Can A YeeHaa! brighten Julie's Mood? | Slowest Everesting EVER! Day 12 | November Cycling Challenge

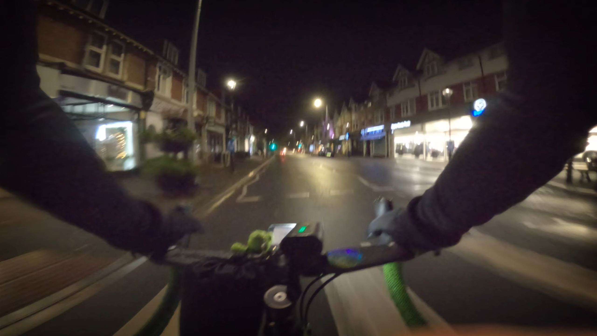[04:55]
Coffee saloon, getting ready for the next thing, so lights are on. Wow, what a difference. Yesterday this was like a mill pond. Certainly not that today. Well, the croakies might come into play in a minute because it's difficult to see through the glasses right now. Wind behind.
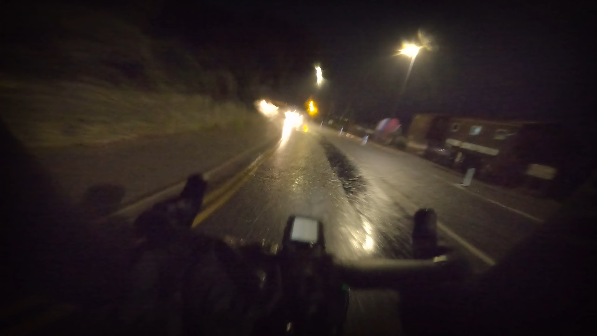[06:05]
It's best to take the lane if you can on the way down Evening Hill, because there's some nasty lumpy stuff in the bike lane.
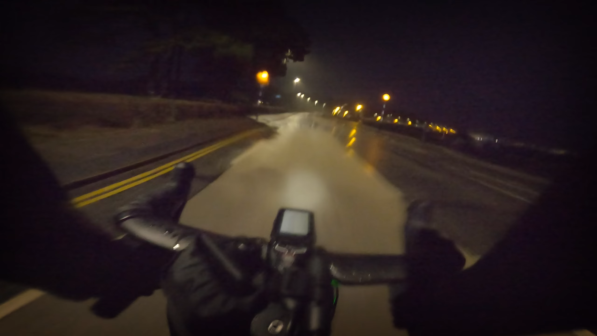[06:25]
It's all right once you get on the flat here. Haven Hill with wind behind. Woo!
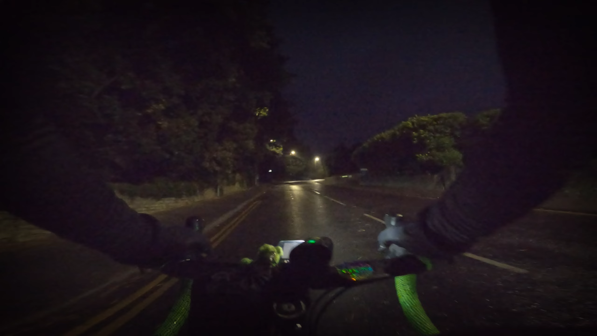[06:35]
No records being broken today by Julie. We've done 660 feet of climbing at this point. The lights are all up. Oh, are they? Oh.
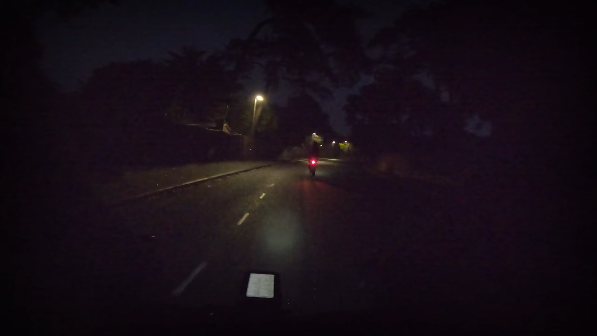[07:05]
Let's have a look. It's flat. No, don't worry, because we're on the beach after this, really, and then it'll be light anyway. So once we get down to the beach, it'll be fine. Yeah, sure. I could see it flashing as I was in the drops a minute ago, so it couldn't have gone off for long. Yeah, Mike's back lights suddenly switched off. So it must be flat, so
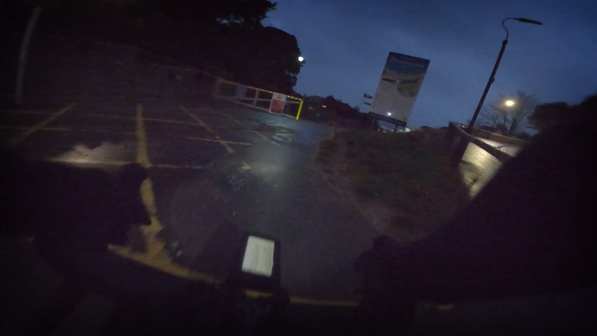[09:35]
Right, definitely no sunrise. It is wet and it is grey. And very windy. So I'm hoping we'll have a bit of a tailwind.
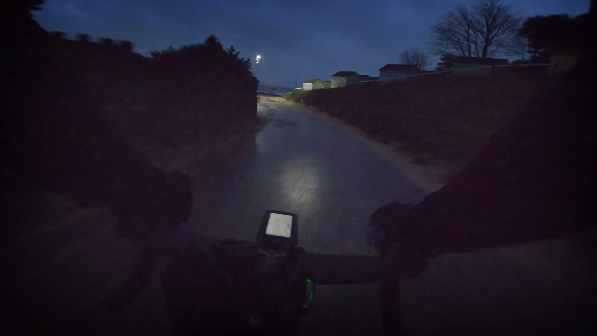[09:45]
And you will be able to see the sea. Wow, look at that. Raging sea.